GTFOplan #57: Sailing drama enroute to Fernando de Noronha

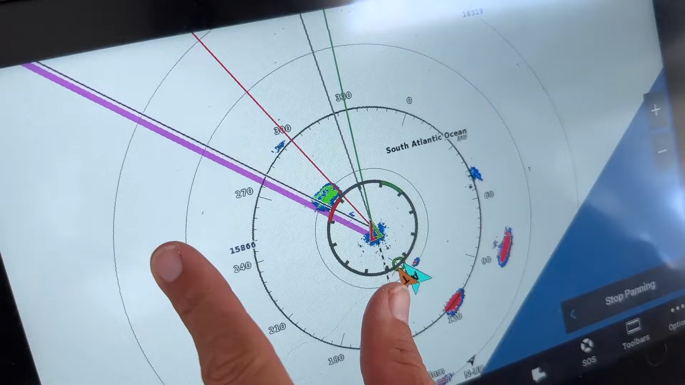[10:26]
So here we are, and this purple rum line is where we want to be heading to get to Fernando.
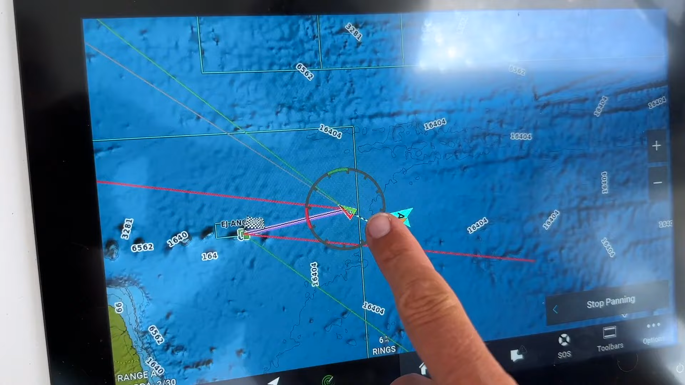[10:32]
So we're going to center the main and go from a 320 to a 280.